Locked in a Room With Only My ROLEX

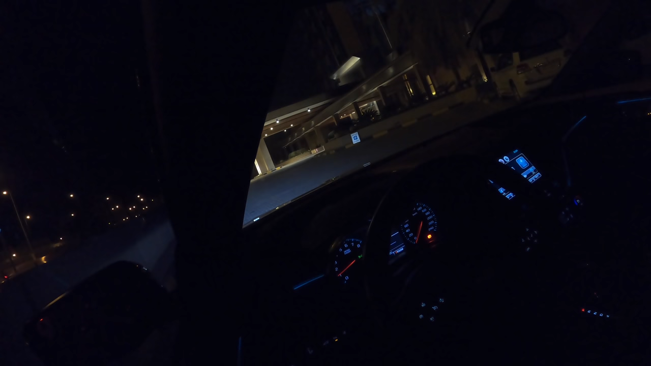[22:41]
to the hospital to do the COVID test. So hopefully it will be back by the morning. Just driving is, feels like, I don't know how to explain it. As you know, compared to the UK, here they drive on the left, so it takes a bit of time to get used to, especially at roundabouts and stuff.
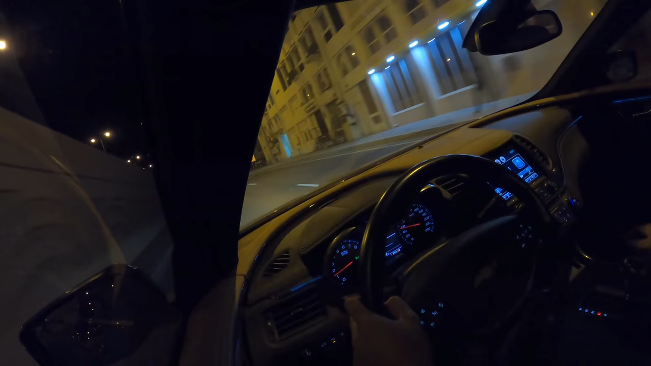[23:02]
But oh boy, I'm enjoying this. At exactly 12:27, and the roads are empty, and I'm having a blast. You should see the smile on my face. Guys, you really have to appreciate the fact, you know, pre-COVID and everything else, we used to underestimate the small little things. For example, just being free,